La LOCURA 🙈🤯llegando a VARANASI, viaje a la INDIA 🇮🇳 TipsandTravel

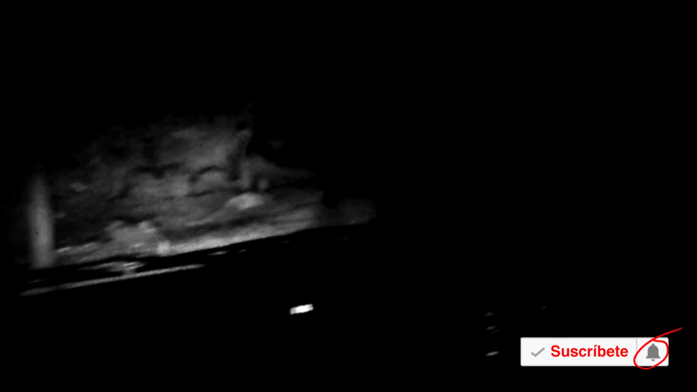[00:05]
Algún accidente o una obra o algo, ajá.
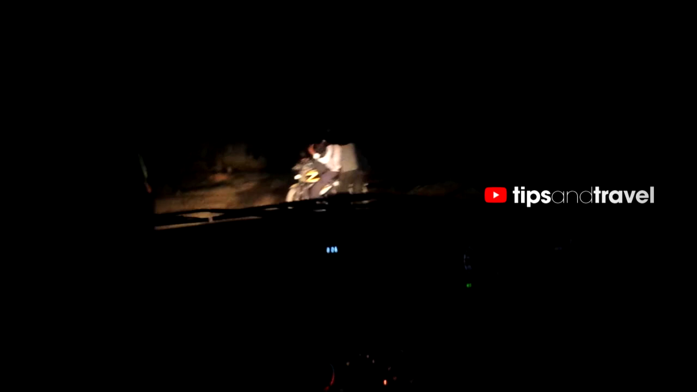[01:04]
No sé, es que está cerrado. Algún accidente o una obra o algo, ajá. Ya regresamos a la carretera,
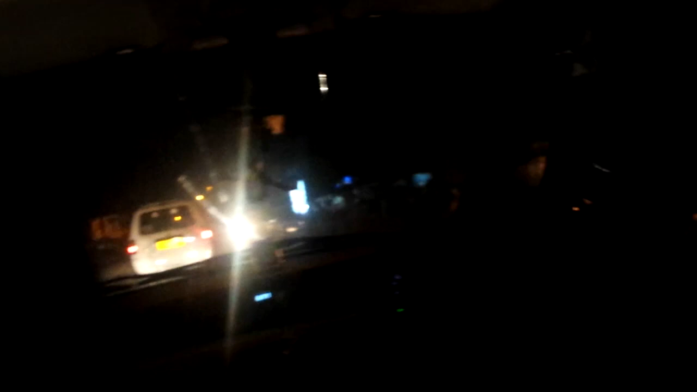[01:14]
pero no sé cuál era más peligrosa, si esta o la otra. Creo que esta.